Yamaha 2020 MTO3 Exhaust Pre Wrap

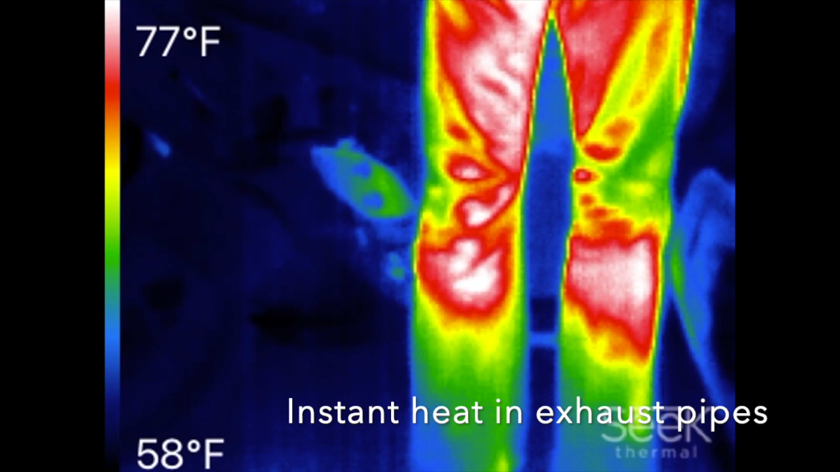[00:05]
On screen: scale top 77°F, scale bottom 58°F
This video is to capture the startup process heat forming in the exhaust network.
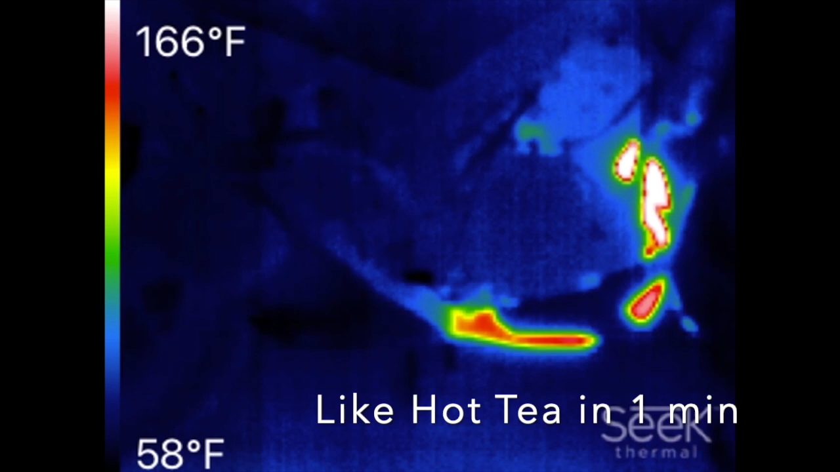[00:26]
On screen: scale top 166°F, scale bottom 58°F
and we can see that over a period of about five minutes it goes from just around ambient temperatures to well over 500 Fahrenheit.
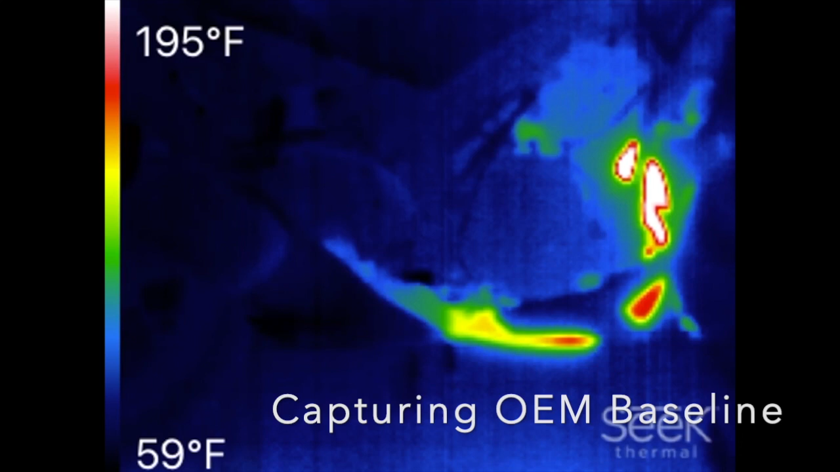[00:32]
On screen: scale top 195°F, scale bottom 59°F
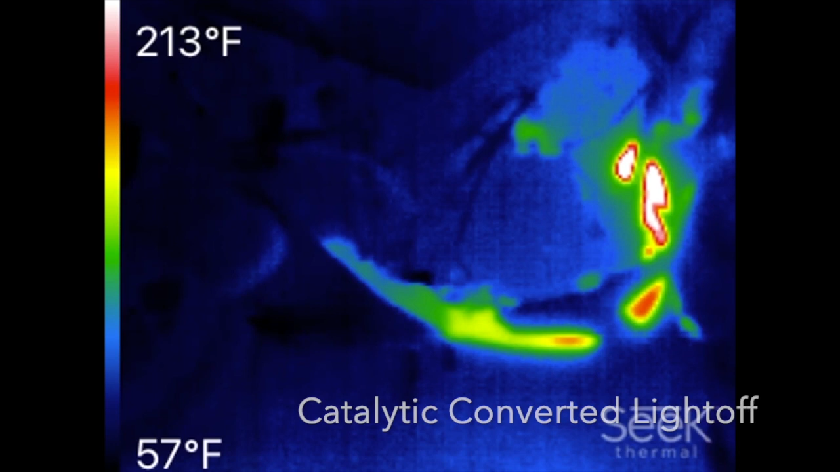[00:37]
On screen: scale top 213°F, scale bottom 57°F
Gaining insight into how heat in the exhaust moves is related to how the catalytic converter itself heats up,
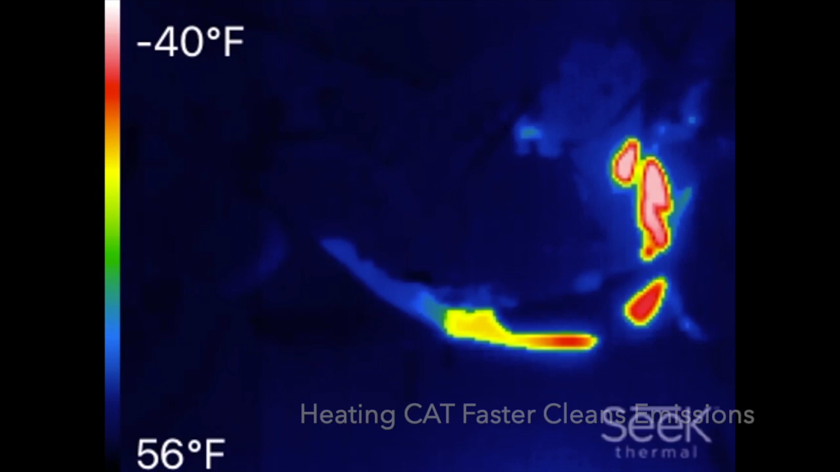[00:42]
On screen: scale top -40°F, scale bottom 56°F
because heating the catalyst faster improves cold start emissions.
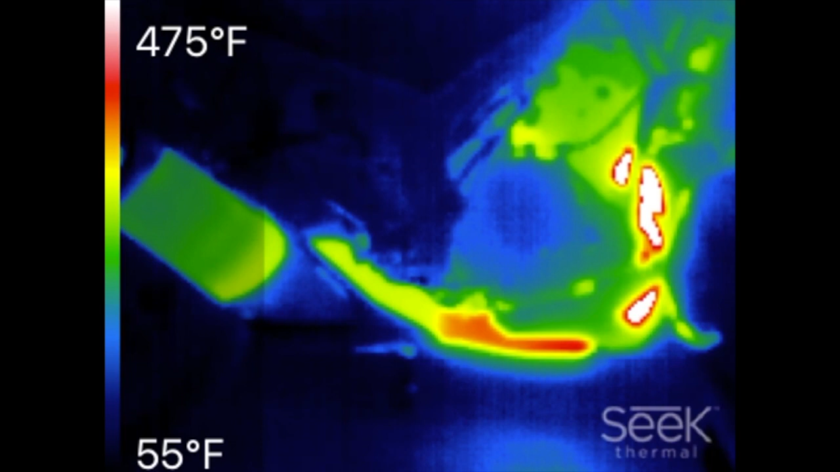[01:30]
On screen: scale top 475°F, scale bottom 55°F
the radiator had to kick on when I was idling because the waste heat from the exhaust was superheating the engine.
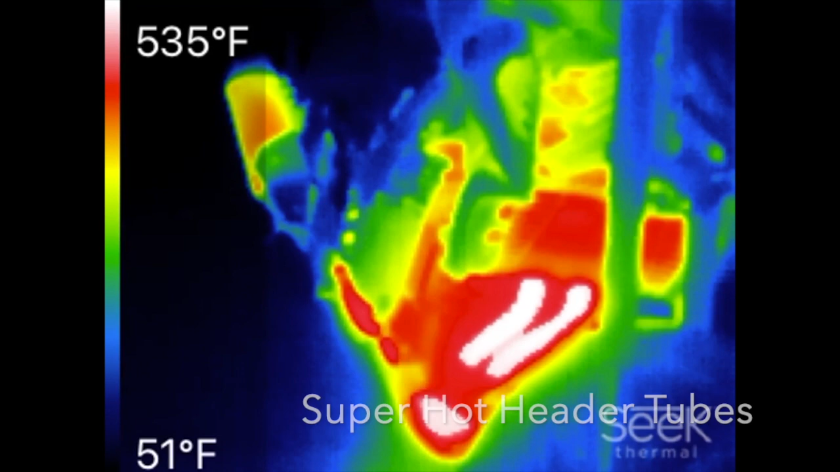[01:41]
On screen: scale top 535°F, scale bottom 51°F
Here we can see the super hot exhaust headers, and they curve under the engine,
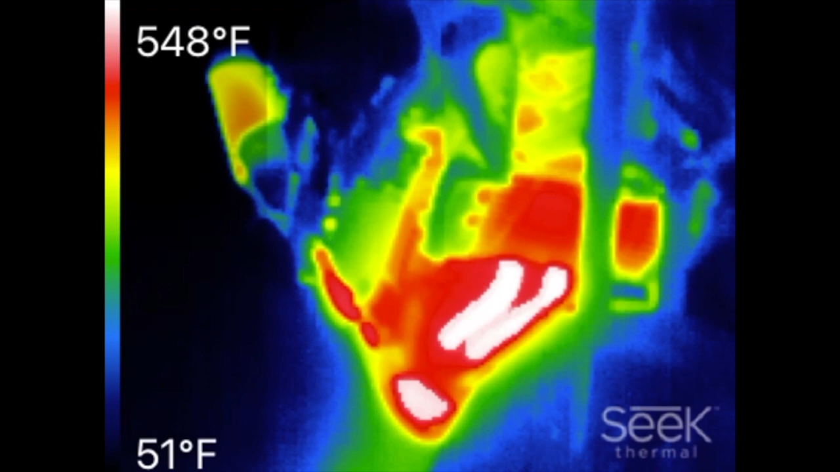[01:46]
On screen: scale top 548°F, scale bottom 51°F
so that's the section on the front we're going to wrap with the exhaust header installation.
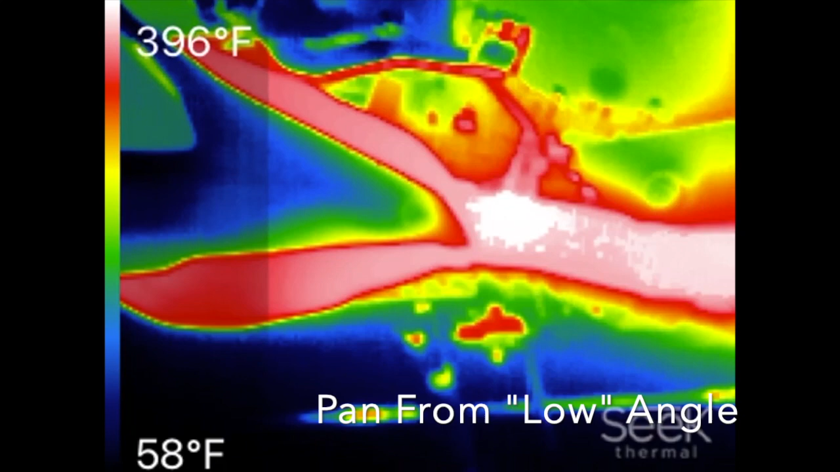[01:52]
On screen: scale top 396°F, scale bottom 58°F
Here looking from underneath the bike we can see that's sort of in the center of the image is where the catalytic converter is,
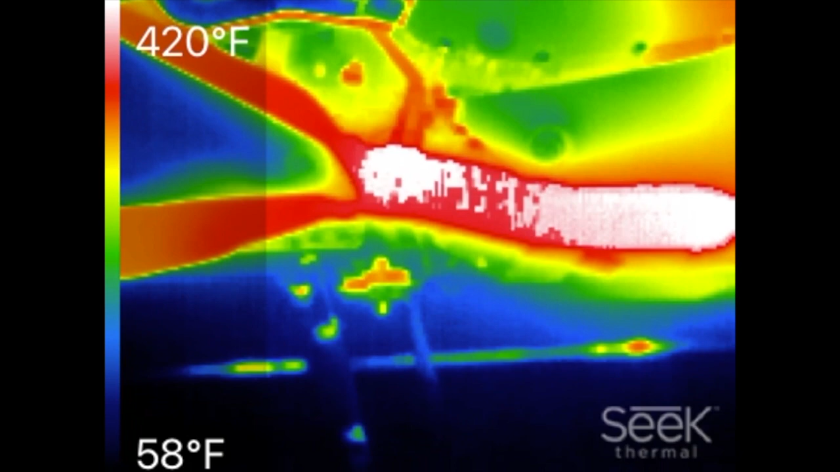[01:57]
On screen: scale top 420°F, scale bottom 58°F
and then going forward and up that's where the header combines into one pipe, and then that's the exhaust header up top as we look up, and it's leaking heat all over the place on the plastic parts.
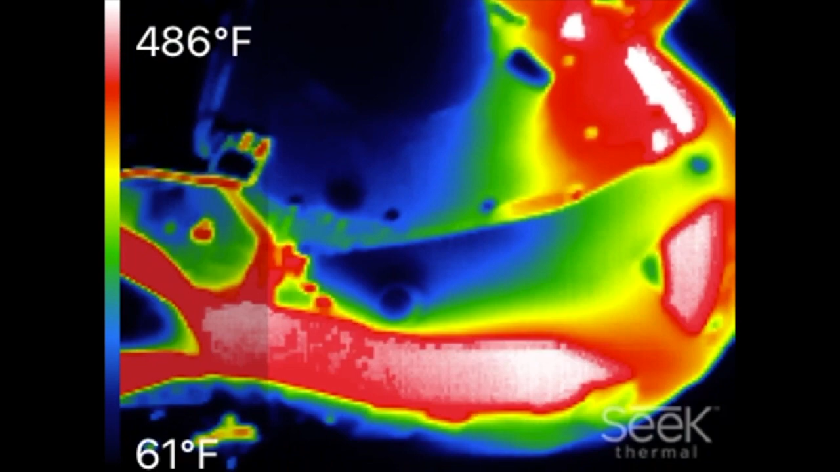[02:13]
On screen: scale top 486°F, scale bottom 61°F
So by wrapping it, that little branch that sticks off towards the middle there is the oxygen sensor.
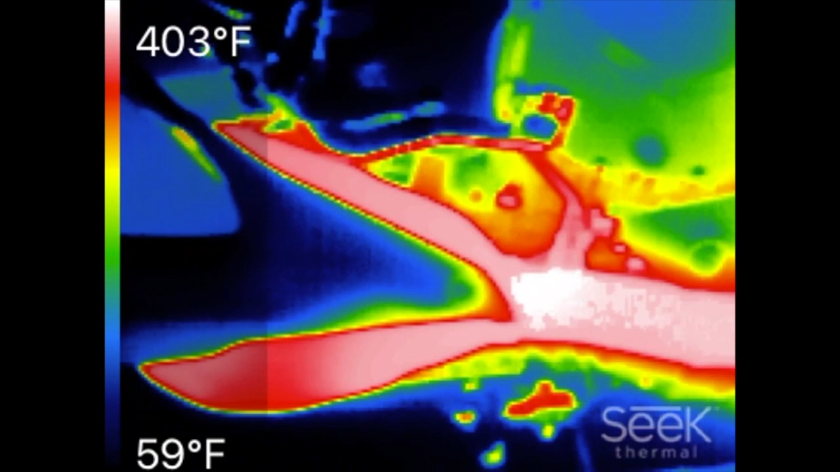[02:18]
On screen: scale top 403°F, scale bottom 59°F
There's a shield over the back of the catalyst here where it goes into the can, and that's the OEM exhaust can,